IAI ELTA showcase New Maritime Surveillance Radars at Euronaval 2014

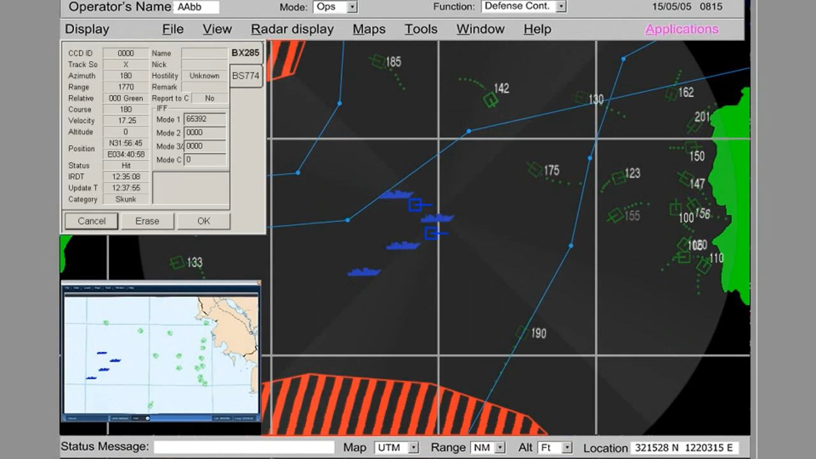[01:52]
contributing to the agility, reliability and robustness of the entire system.